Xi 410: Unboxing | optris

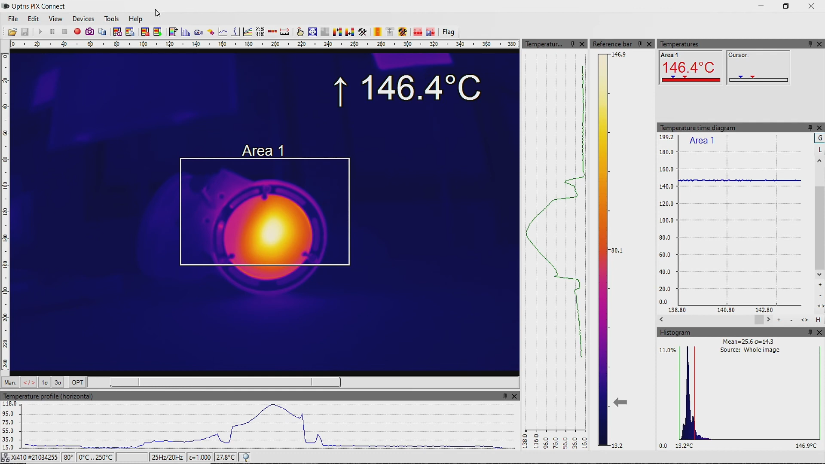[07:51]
For this, go to the menu Device and set Configuration to Device. Now we can see the temperature information of the measure
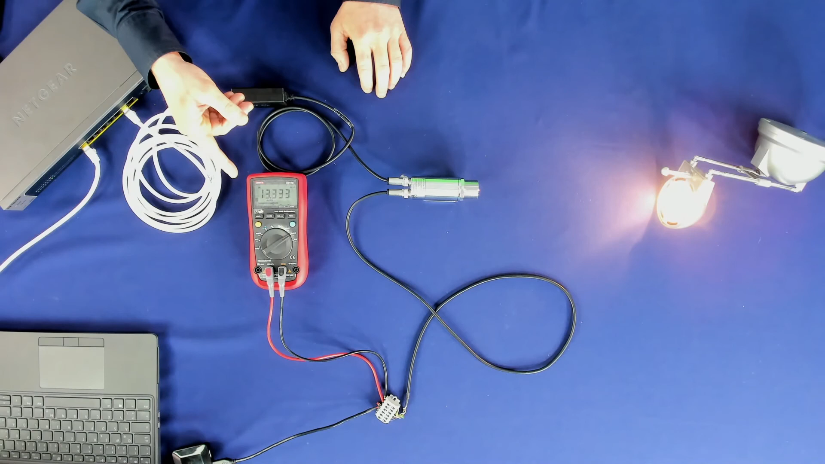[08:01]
Area 1 as 4 to 20 mA signal on the multimeter. Alternatively, you can also define an alarm state as analog or digital output signal.
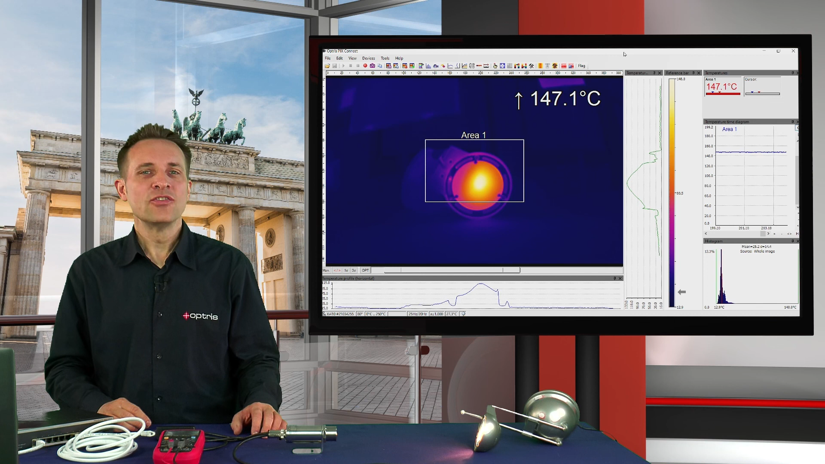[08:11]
So, if we now interrupt the connection between the PC and the XI410, the camera runs now in the autonomous mode.